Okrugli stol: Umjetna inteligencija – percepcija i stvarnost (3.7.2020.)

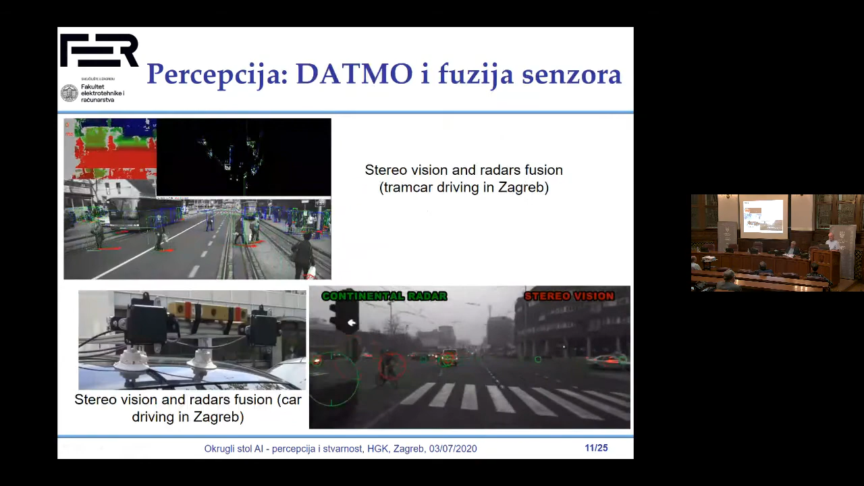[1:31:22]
pratimo automobile promet se prati i može se nešto dalje ovdje je naš algoritam vizualna
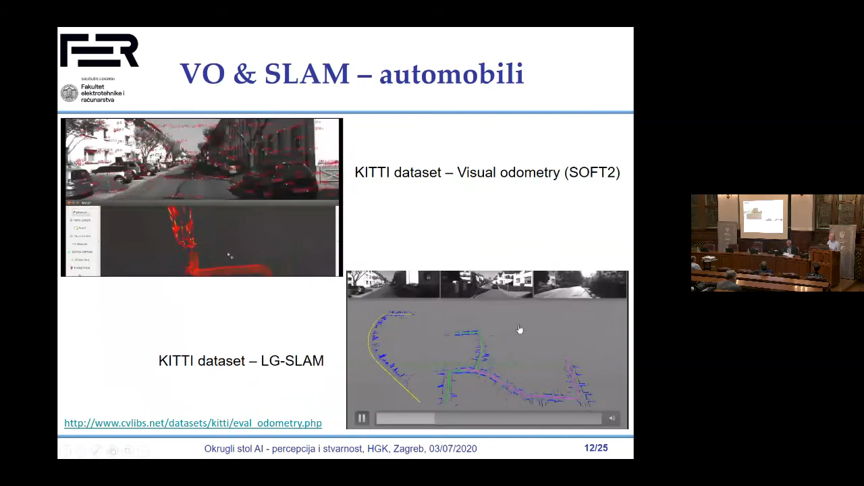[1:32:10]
to implementirati kod njih ovdje kad više robota recimo izgrađuje kartu više avuta kad se sretnu ako svaki gradi kartu lokalno kad se sretnu mogu zajedno stvoriti globalnu kartu recimo grada konzistentno nećemo da vrijeme ovo je malo na tramvaju Savska i
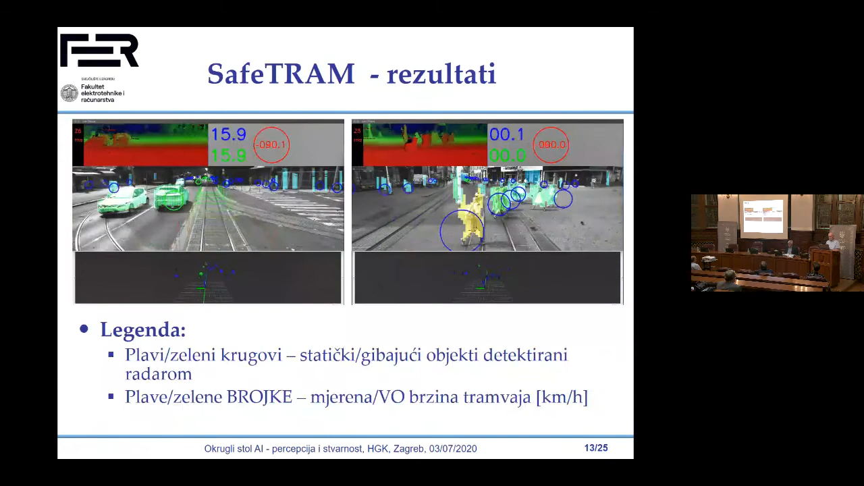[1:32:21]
Trg isto tako što se vidi ovdje je brzina tramvaja ovdje je tramvaja ide nije 15 na sat ovo je stvarno mjerenje plava ono što naš sustav vidi iz kamera
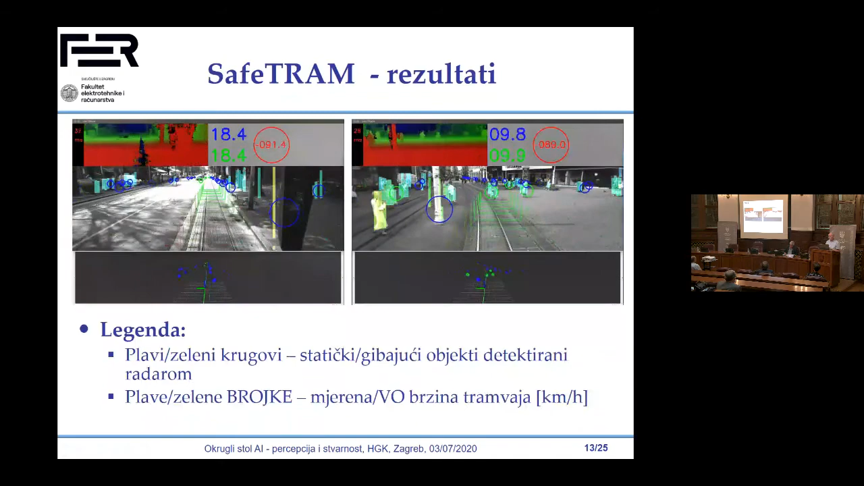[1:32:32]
to smo testirali sve na tramvaju ali nije lako dobiti zvijetu dvije godine trebao da dobijemo dozvolu da možemo to voziti to je baš problem a ne pričam kako konkurencija